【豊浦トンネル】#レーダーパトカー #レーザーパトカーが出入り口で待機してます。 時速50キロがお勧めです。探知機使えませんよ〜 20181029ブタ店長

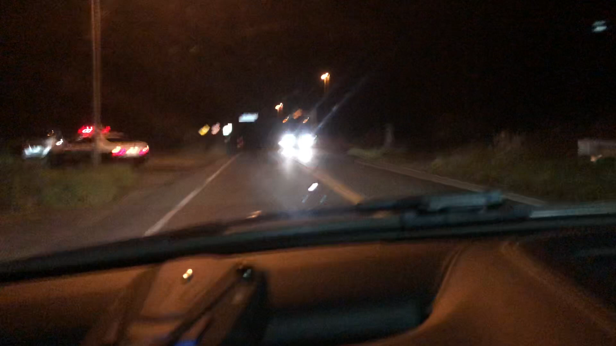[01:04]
レーダーパトカーいたよ。やっぱりいたわ。いると思ったんだよね、ここ豊浦のトンネルの前後。
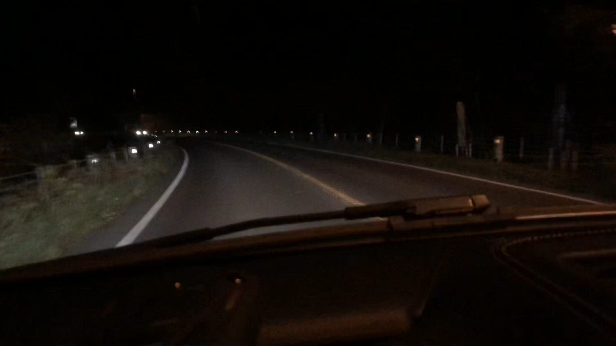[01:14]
レーダーかな、レーザーかな、多分レーダーだろうな、あれは。やっぱいたわ。帰り気をつけよう。